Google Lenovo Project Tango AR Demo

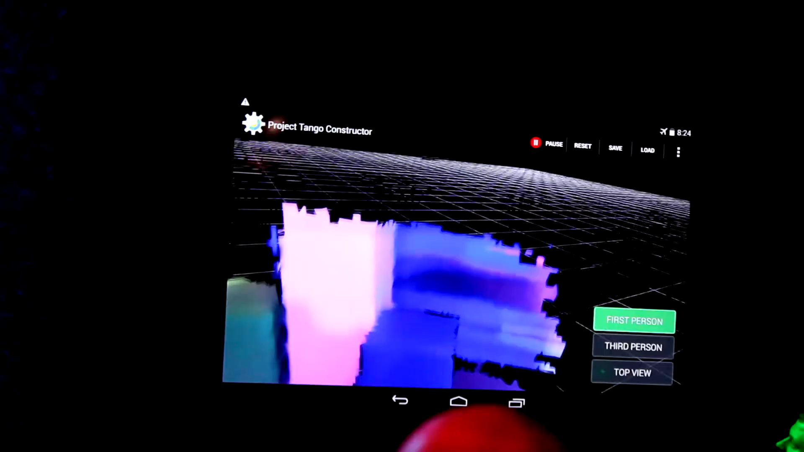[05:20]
everything in the surface and I simply hold it up and I look around kind of like a magic flashlight so what it's doing is that it's taking the tracking data the
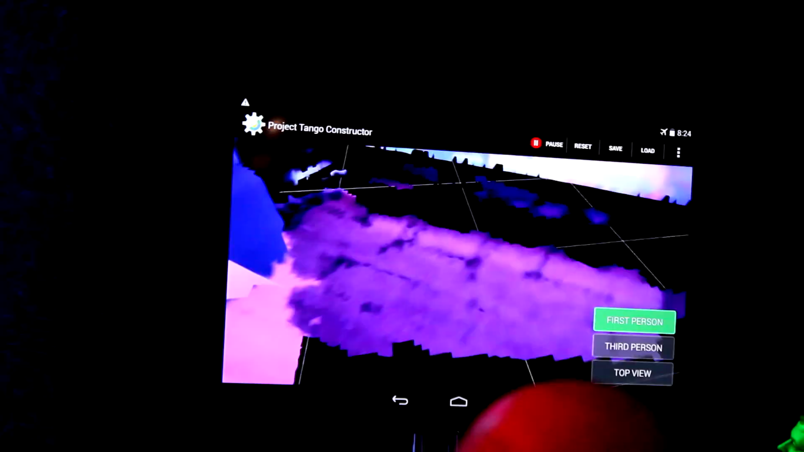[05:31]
depth sensing data and combining it all into this persistent 3d model now what's neat about it is that I can transition to a third person view like this